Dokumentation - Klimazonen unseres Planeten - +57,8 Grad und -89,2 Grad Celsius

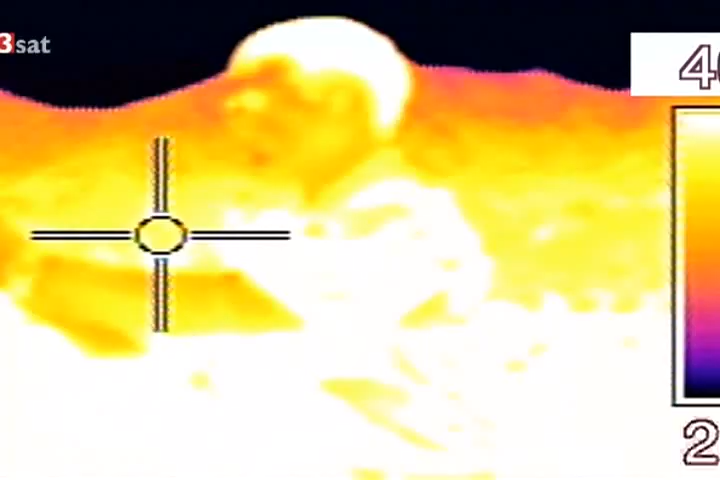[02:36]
Er misst Tag für Tag am Wetterhäuschen die Lufttemperatur.
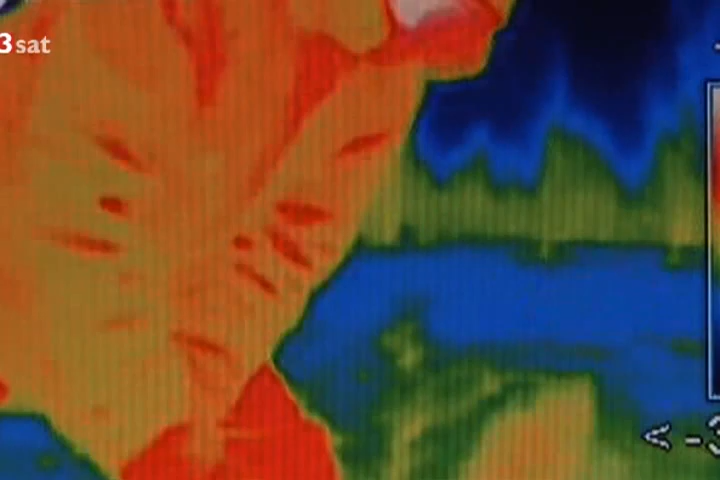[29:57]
Die Eisblöcke, die Valjera aus dem Fluss hackt, reichen für den Haushaltsbedarf von circa drei Tagen.